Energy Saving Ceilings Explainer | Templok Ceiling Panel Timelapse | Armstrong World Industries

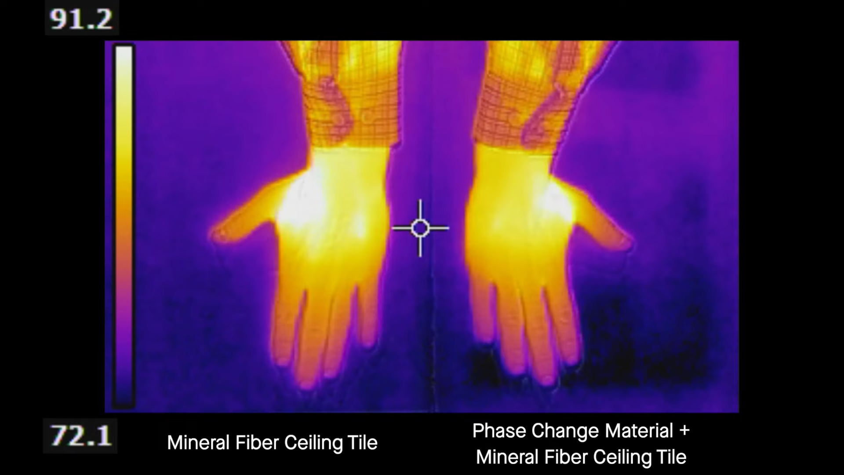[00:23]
Each are absorbing heat from the hands placed on the surface. After the hands are removed, you can see the heat signature disappearing from the ceiling tile with Temploc performance.
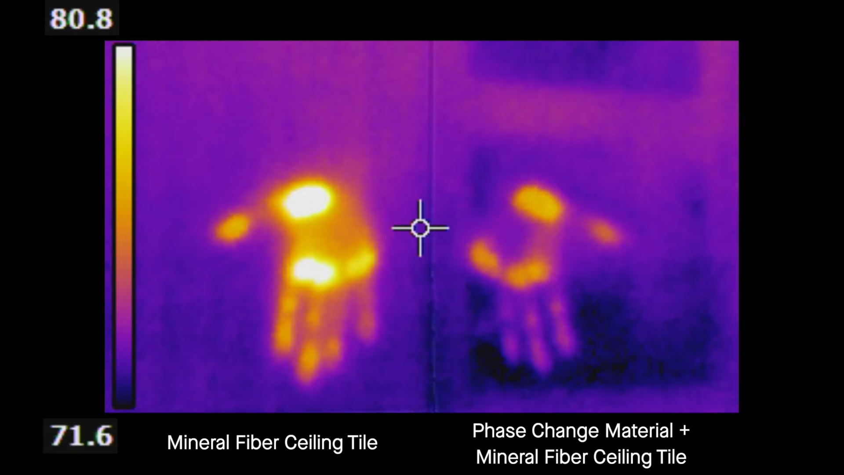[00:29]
The phase change material inside the tile is removing heat from the surface and effectively hiding it within the material. The result is a cooler surface temperature.
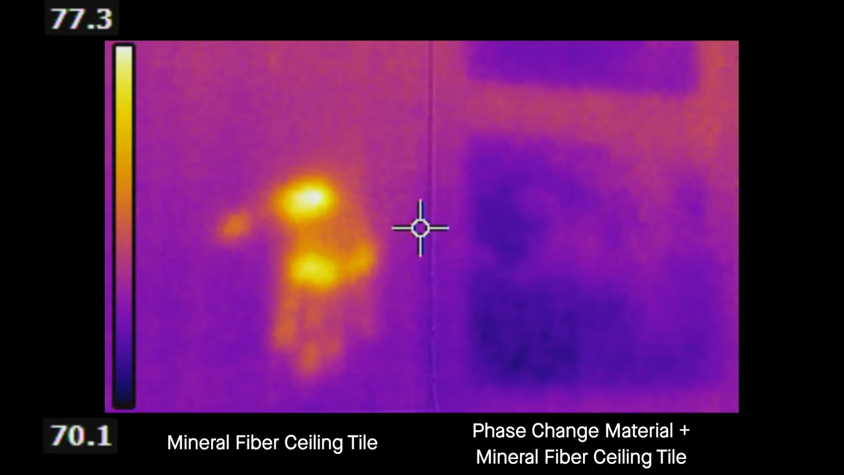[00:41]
In most buildings, heat accumulates throughout the day from sources like people, computers, and sunlight.
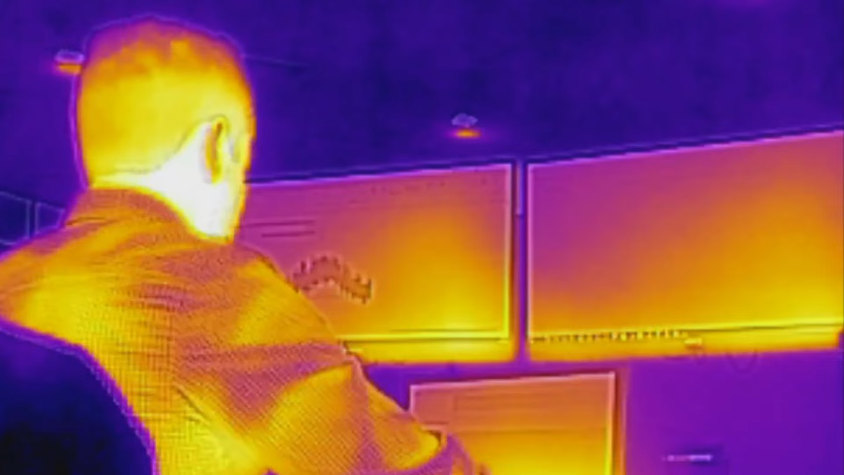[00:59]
The ceiling is a large surface that can help passively moderate the temperature of the space.
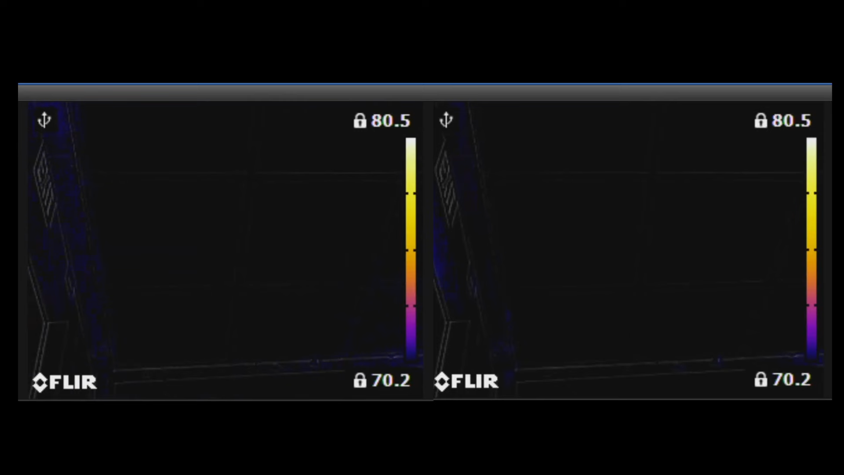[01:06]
In this time lapse, we installed Ultima ceiling tiles in the room on the left and Ultima Temploc ceiling tiles in the room on the right.
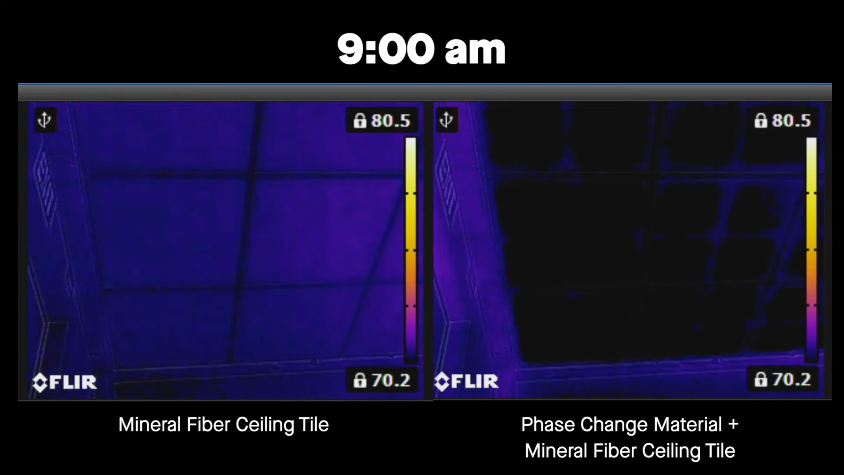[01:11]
Each room starts at 70 degrees. An equal amount of heat is gradually added to each room, simulating the start of the day as the building fills with occupants, computers turn on, and sunlight shines through the windows.
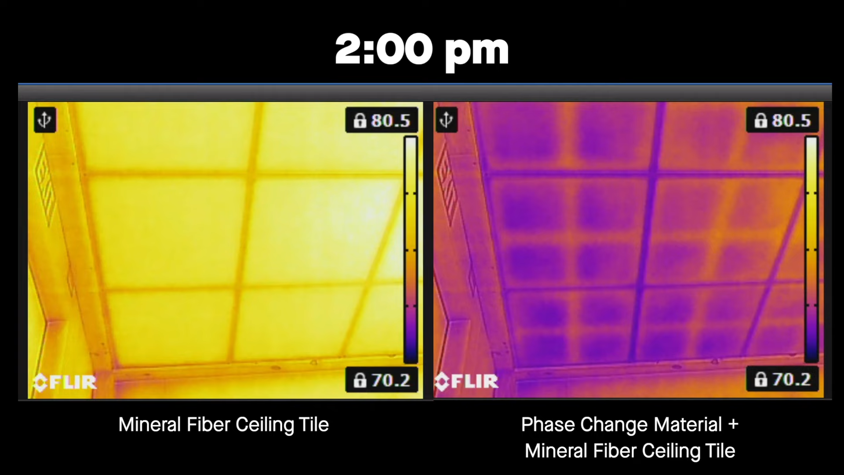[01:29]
The left ceiling without phase change material warms up quickly. The right ceiling with Ultima Temploc stays cool, while it absorbs and hides heat from the space.